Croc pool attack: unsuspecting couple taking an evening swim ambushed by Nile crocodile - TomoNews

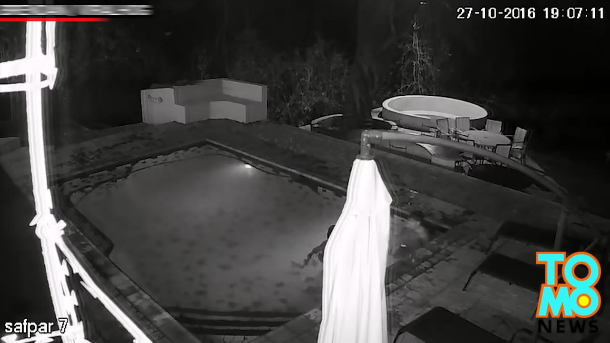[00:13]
This couple in Kariba, Zimbabwe was enjoying a midnight swim when an uninvited
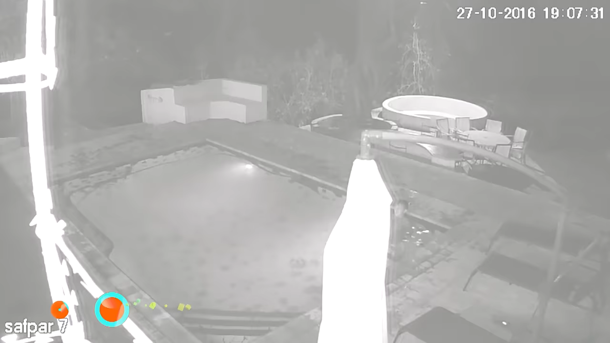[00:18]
guest decided to show up and crash their private pool party.